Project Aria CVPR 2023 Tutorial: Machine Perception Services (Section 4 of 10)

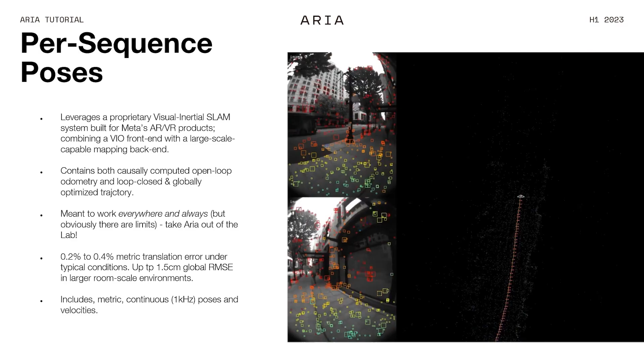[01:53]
We are using a proprietary visual-inertial SLAM system with the VIO front-end,
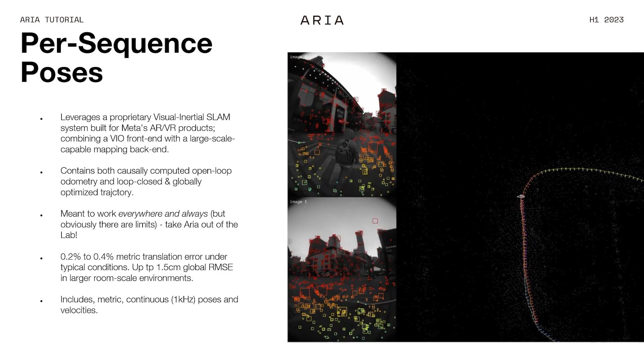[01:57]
plus a back-end
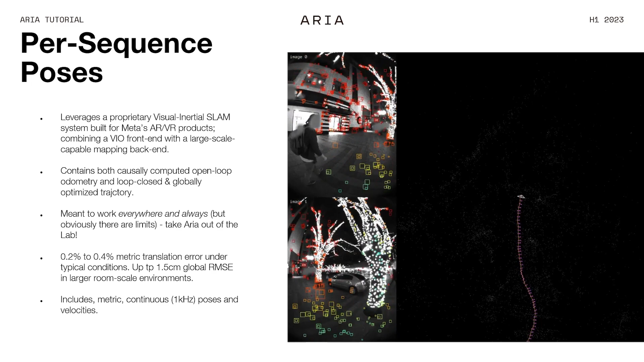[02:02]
optimizer that gets sort of the maximum accuracy out of it.
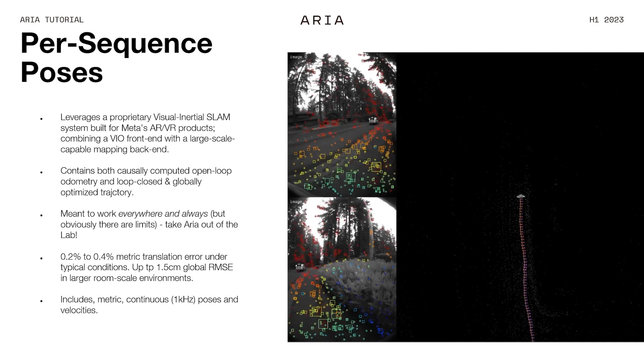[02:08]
There is both a open-loop trajectory and a closed-loop trajectory that provides poses in a single-join coordinate frame for the entire sequence.
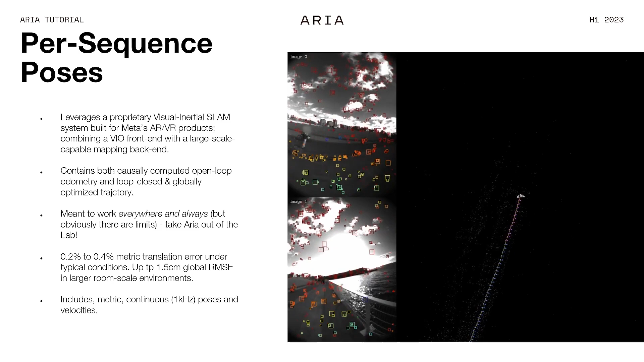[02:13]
And it is built in a way that is really meant to work anywhere and always, right?
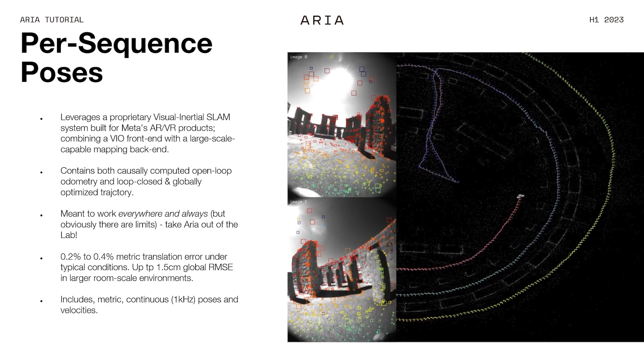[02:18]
As Richard introduced, it's really important for that personal context
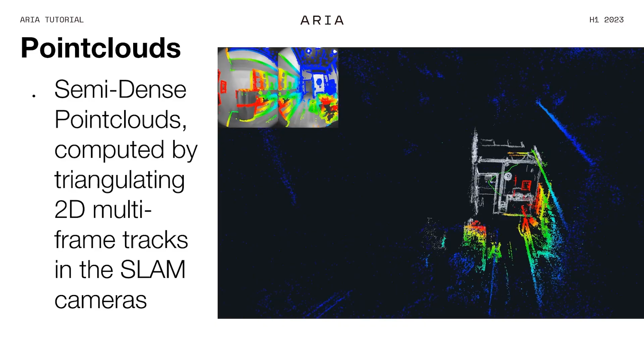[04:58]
It's semi-dense point clouds, computed effectively from the SLAM cameras as passive stereo tracks.
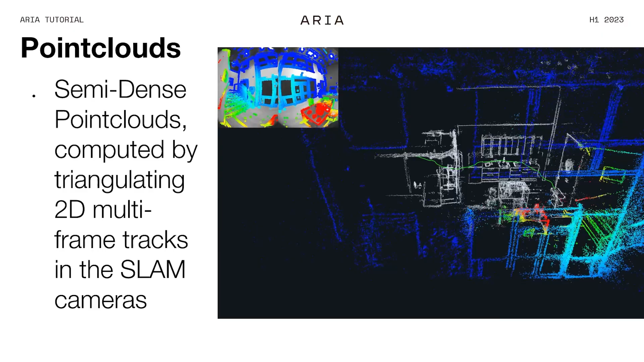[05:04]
And they provide a really good understanding of the environment that the device is being used in.
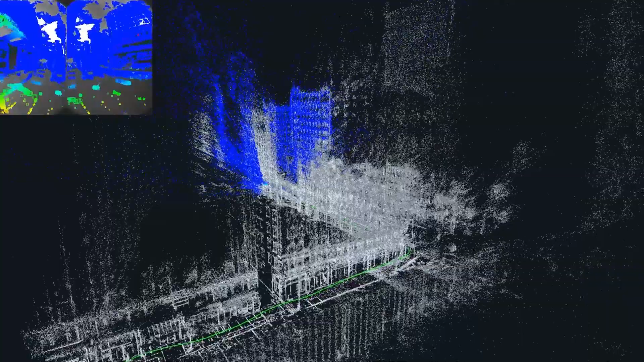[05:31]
And the whole thing also works outdoors. Here's an example of somebody walking around in Seattle. And this is the reconstruction you get, literally, from somebody walking down the sidewalk with a Project RA device recording.
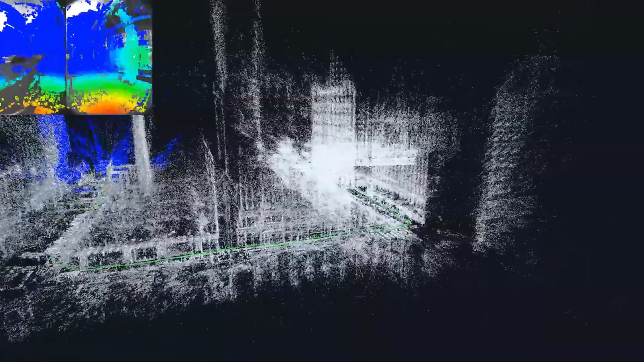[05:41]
Again, all the details on how it looks like is all on the website.
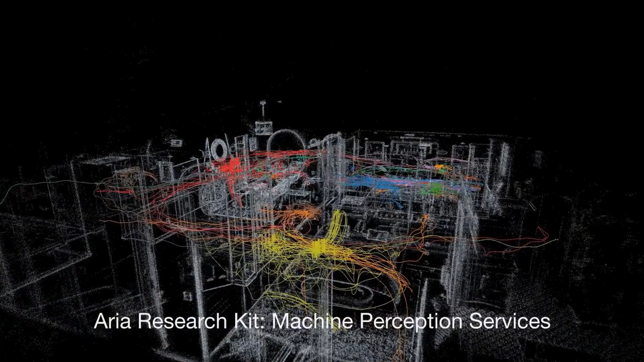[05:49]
And here's an example that I think Satch already showed,
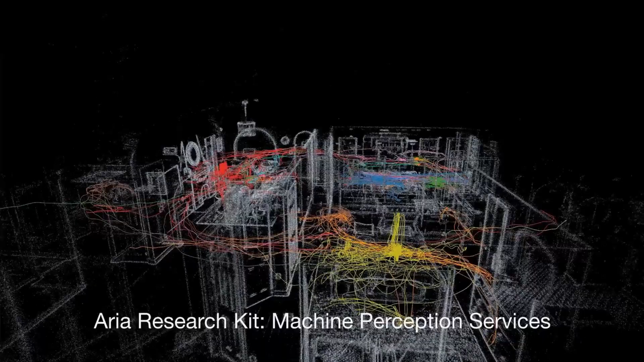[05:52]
how that looks like on the Project ARIA pilot data set,
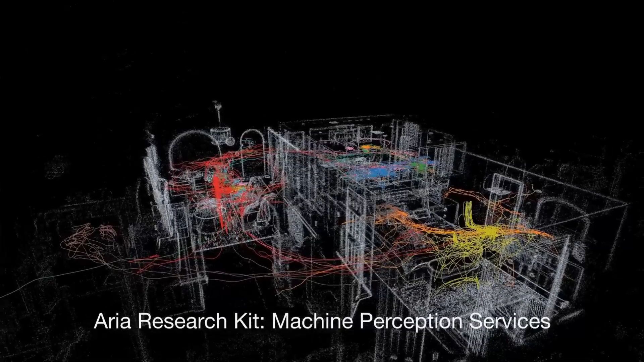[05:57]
bundling together, I think, 20 or 30 different recordings of everyday activities,